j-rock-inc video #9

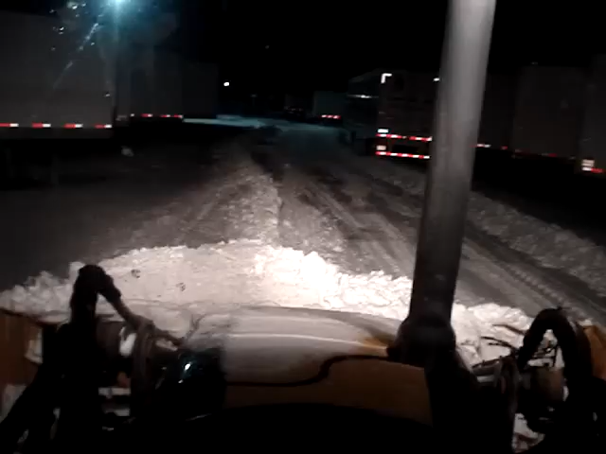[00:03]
It's about midnight after that big storm that just came through southwestern Ontario and probably a lot of the United States as well. Lots of clean up today boys and girls. I've been out since noon so I've already put in 12 hours and probably got another six to go. As you can see though this cat is just pushing it. No problems at all.